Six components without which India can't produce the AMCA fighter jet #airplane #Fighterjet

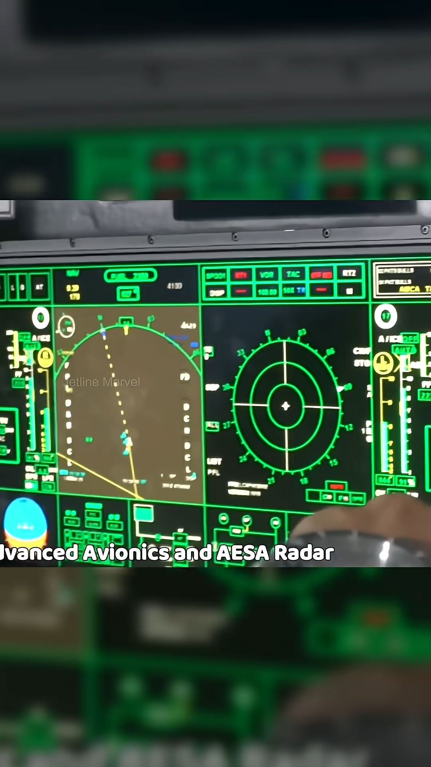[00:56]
Advanced Avionics and ASA Radar An ASA radar is vital for detecting enemy aircraft and ground threat under all weather conditions.